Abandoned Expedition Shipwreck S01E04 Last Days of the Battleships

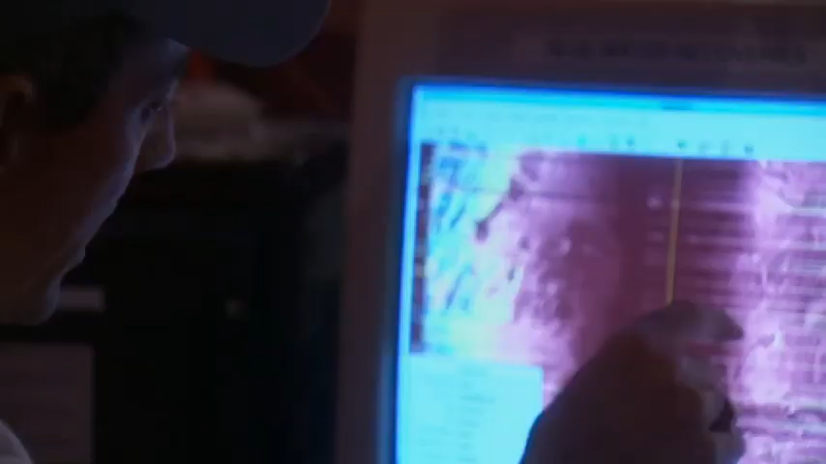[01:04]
These wrecks tell a story, if we're willing to listen. 3 million shipwrecks lost in the depths of the ocean. There's the bow.
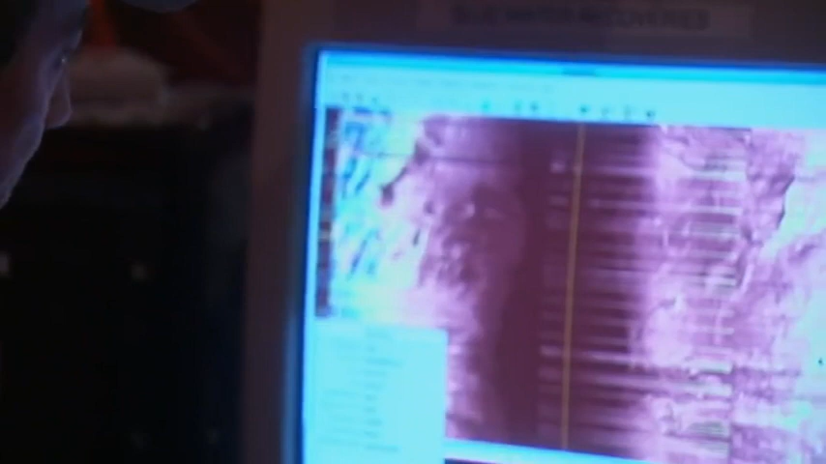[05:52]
They're looking for a sonar shadow that could indicate a metal object. That's a piece of something.
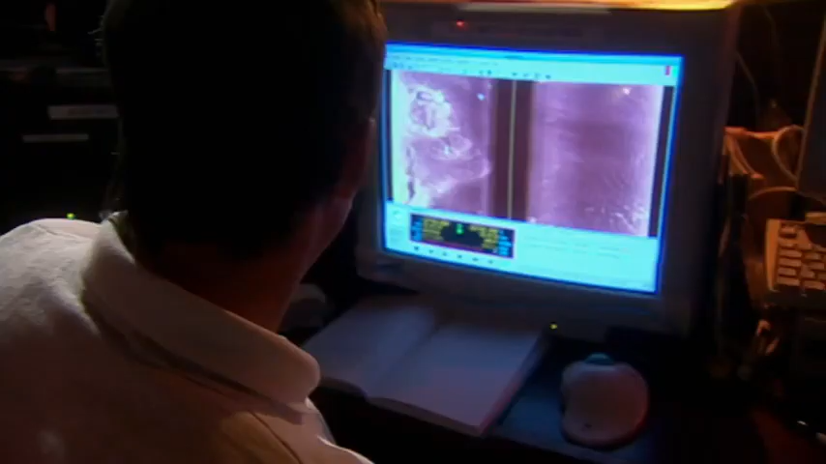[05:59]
I think this is it. There's a second one coming with a shadow.
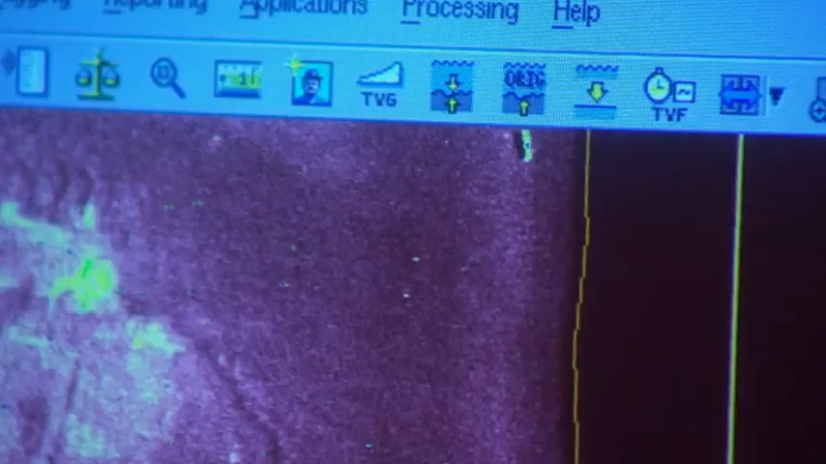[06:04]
Two pieces. That's it.
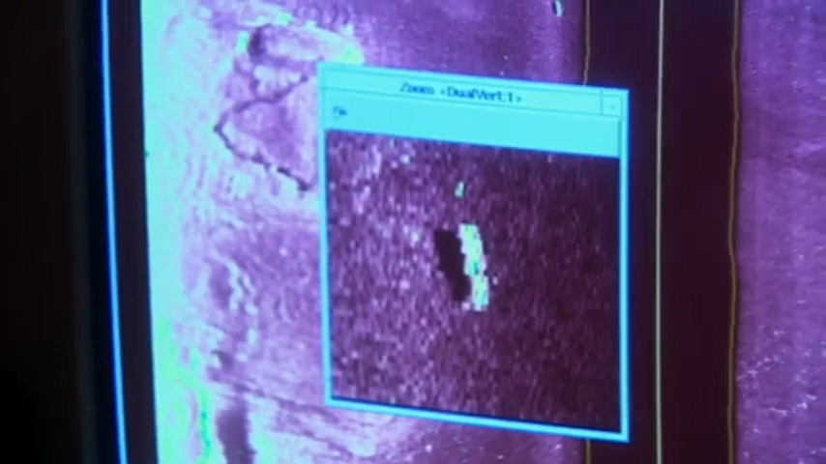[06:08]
That's Hood. A wreck that had been lost for 60 years, then one moment it pops up on your screen.
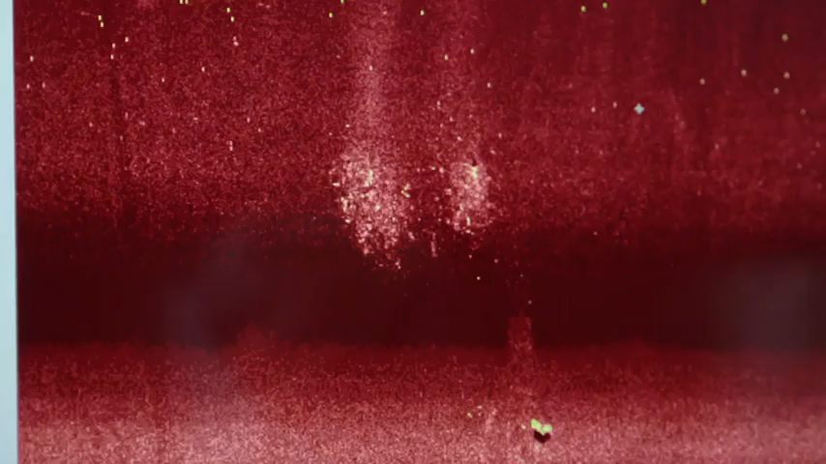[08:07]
But David sees evidence in the sonar images that challenges the established narrative.
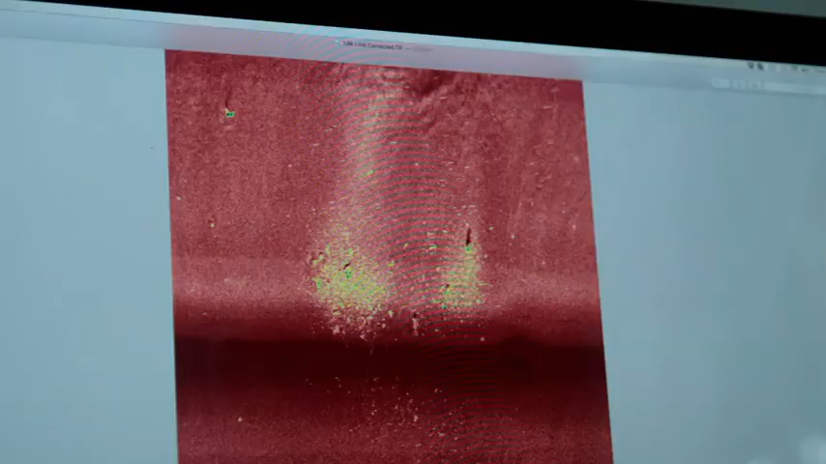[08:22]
But to see two like that, that was unusual.